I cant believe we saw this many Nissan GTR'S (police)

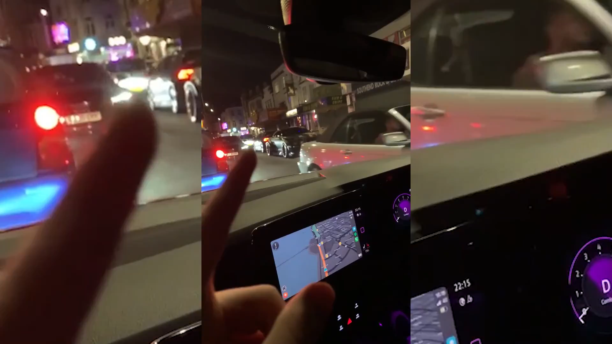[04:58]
Number five. It's wide bodied, bro. What the fuck? Look at these geezers, take your pictures. Bruv.
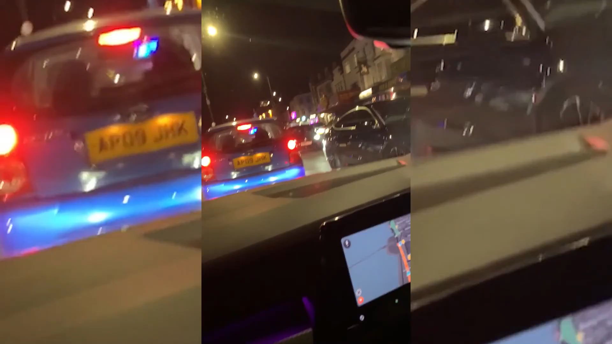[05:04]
And then there's another one up there. Right. Yellow GTR, another one. Oh my God.
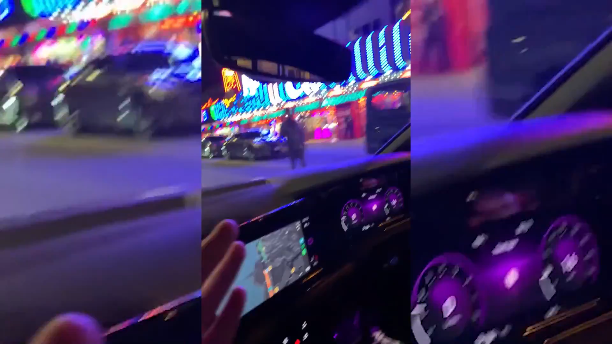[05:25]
MX5, another GTR. One. Oh my god, yo, that's got a mad rat.